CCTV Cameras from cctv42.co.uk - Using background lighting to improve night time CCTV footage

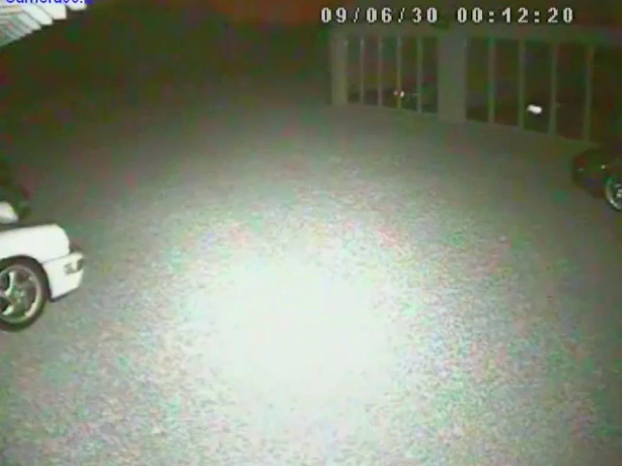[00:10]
Now to most people, nighttime filming is all about IR, infrared illumination. And infrared is useful, but it's not the complete answer. Try to incorporate some background lighting into your CCTV system as well. Many cameras will film with extremely low light levels, so you don't need much light.